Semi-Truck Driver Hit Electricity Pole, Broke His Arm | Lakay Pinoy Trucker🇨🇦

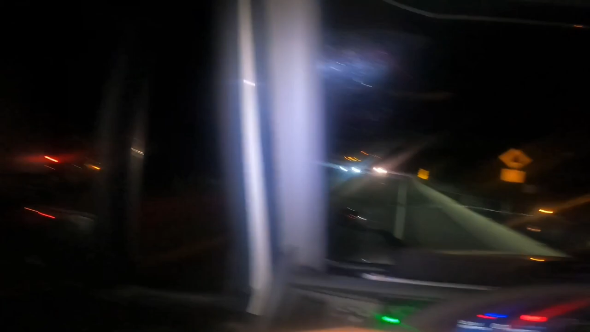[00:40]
Yeah, you hit that thing. I did. How did that? You don't see that when you're driving? Because there's already... there's already accident happened there.
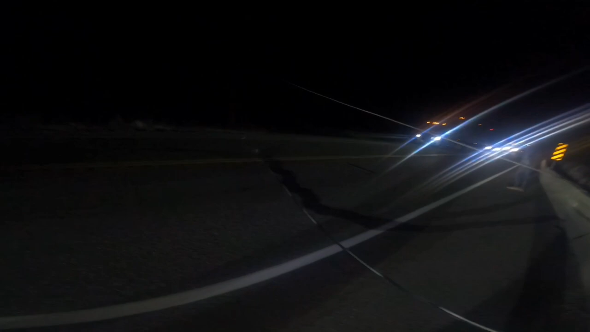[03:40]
Tamang-tama ito sa gitna ng ano. Tapos si kaibigan tumakot. It's not us, it's a different driver.